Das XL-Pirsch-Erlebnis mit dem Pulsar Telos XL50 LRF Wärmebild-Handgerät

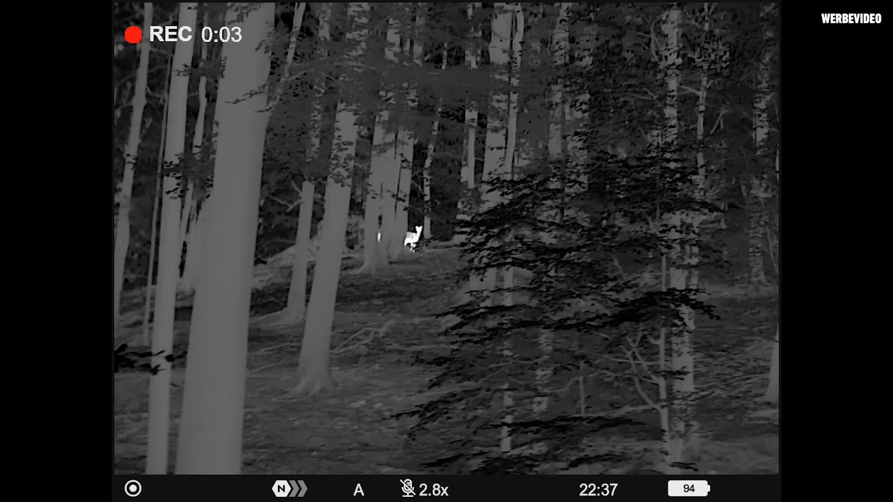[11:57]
das doch noch riesengroße Seefeld durch die Regenrundvergrößerung von 2,5.
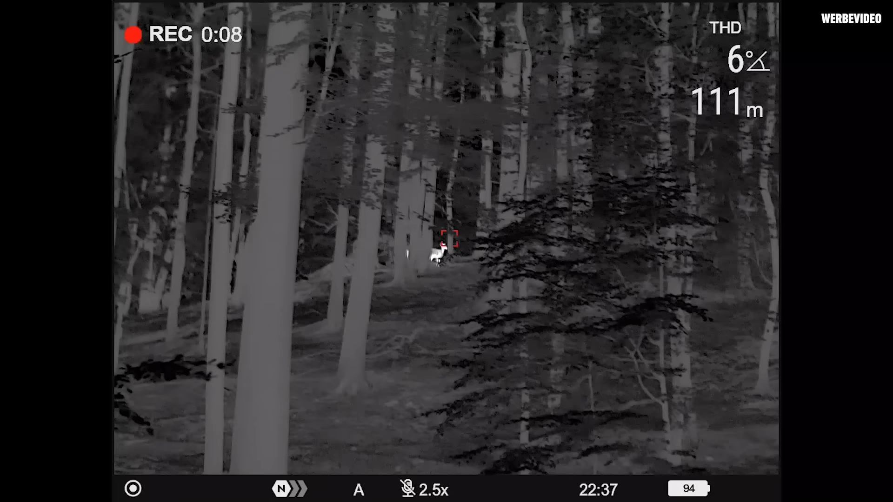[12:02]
Ich sag mal, die Zoomstufen, die kann man vergessen. Sobald man so bei 6-fach ist, wird es schon schlecht von der Qualität, aber auf der geringsten Qualität kann man schon Stücke ansprechen, das auch wirklich auf 100 Meter.
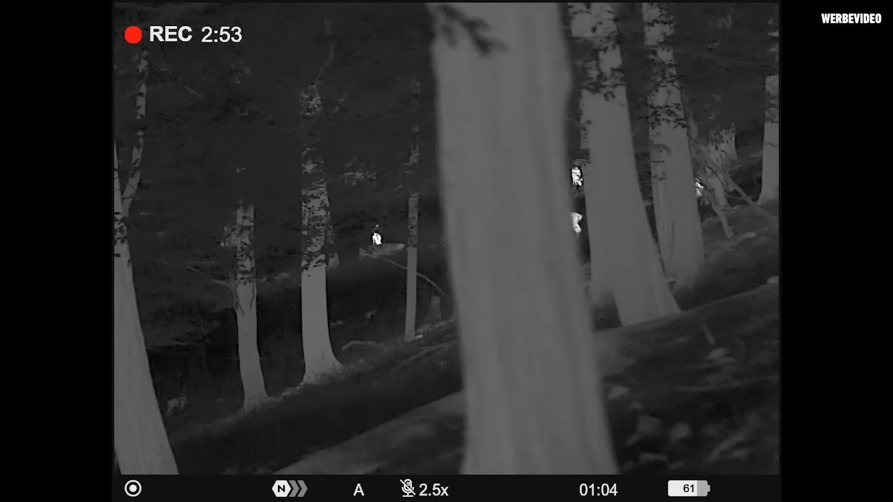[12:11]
Was mir noch nicht gefallen hat, ist der Ring zum Zoom.
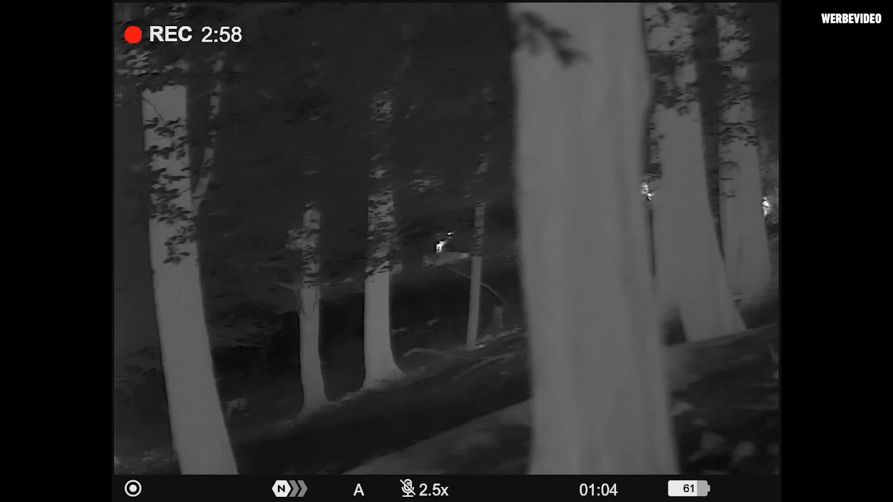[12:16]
Der geht so schwer bei dem Gerät, also weiß nicht, ob das Prototyp ist oder was, da müssen wir mal gucken, ob das bei allen so schwer geht. Also das sieht wirklich extrem schwer.
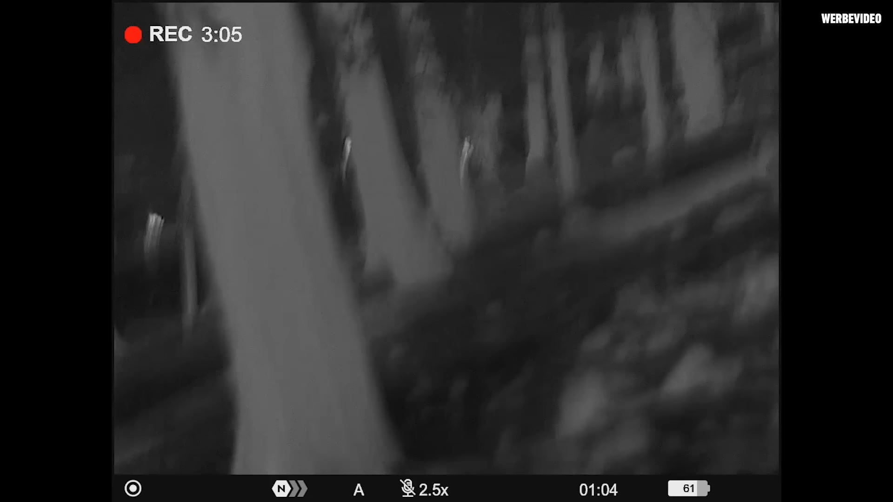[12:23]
Aber ansonsten vom ganzen Handling her, ja, Pulsar-typisch wirklich top. Wir sind auch mit knapp 90% Akku gestartet, waren jetzt, ich finde die Zeit ja nicht, ich glaube, irgendwas um die 6 Stunden unterwegs.
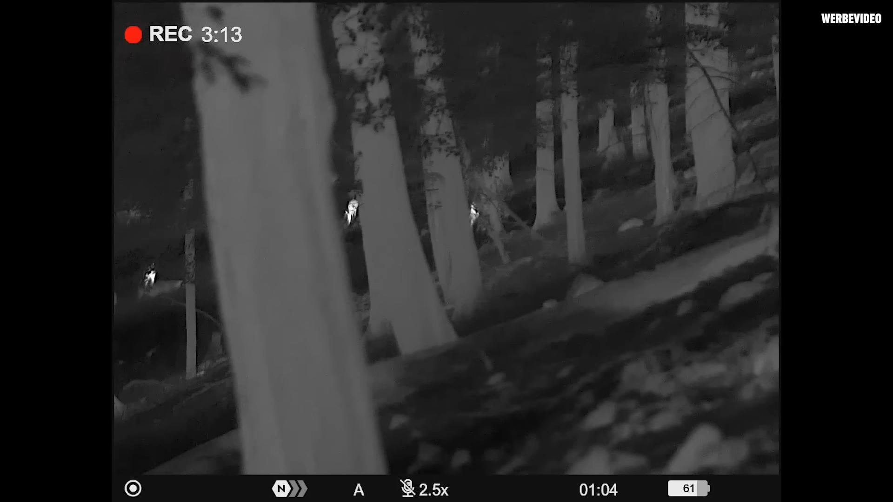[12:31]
Also absolut, absolut spektakulär. Ja, wie ihr seht, ist dunkel. Links, rechts, wir waren im Hirsch-Inferno sozusagen. Überall haben sie gemeldet.
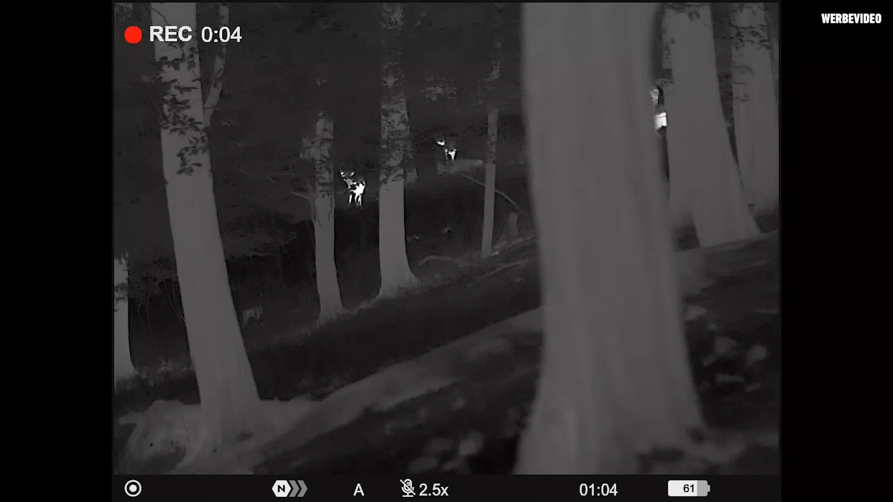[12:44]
Also das war absolut spektakulär und ja, war wirklich top.